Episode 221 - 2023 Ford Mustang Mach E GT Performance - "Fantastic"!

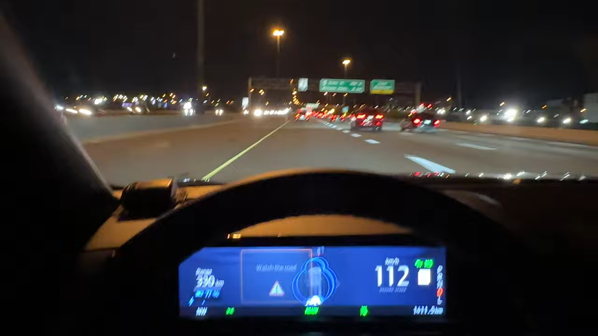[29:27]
wheels it's keeping the lane keeping again it's telling me to watch the road so I have to keep
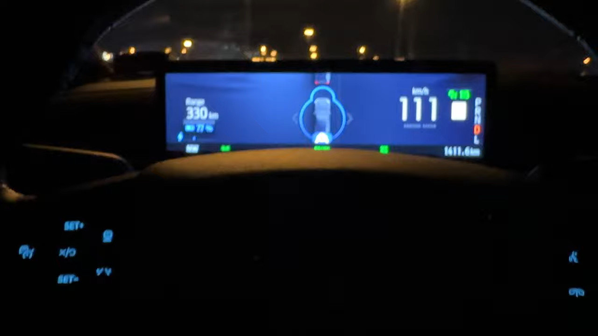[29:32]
the phone a little bit lower maybe if I go off to the side here it'll be a little better but
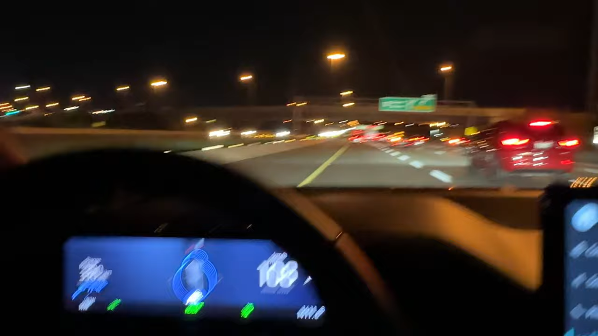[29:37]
yeah it keeps the lane it's pretty nice it does ask you probably about every 15 seconds or so go to grab your the wheel give it a nudge the adaptive cruise is nice it's smooth it does again doesn't use too much aggression slowing or speeding up to maintain the adaptive spacing and the speed elements that you've said so I like that the lane keeping is really good it's pretty solid so again they've done a good system and with that so this does have an auto lane change feature as well so I'm not touching the wheel I'm going to just activate this turn signal
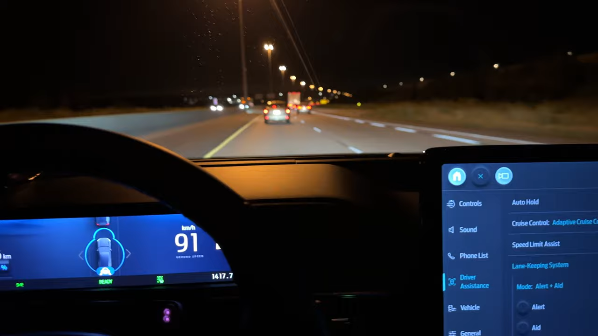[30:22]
by doing the stock and as you can see the car indicated the lane change and has moved over that it's clear and then stop the signal so I have not had my hands on the steering wheel in any part of that execution of that command so let me do that again I'm going to go back to the right lane I'm just going to put the stock up to the turn signal and
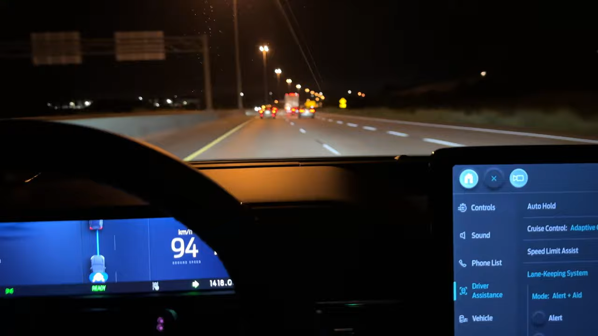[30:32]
it checks and it does the turn it indicates on the map there as you can see and it changed the lanes and maintain the speed on everything so that's a pretty good system that's one of the really smoothest lane change systems that I've seen in a lot of these level 2 adaptive highway lane keeping and highway assist features that's pretty smooth that's pretty effortless too so I have to admit they've done a really good job in that feature here as well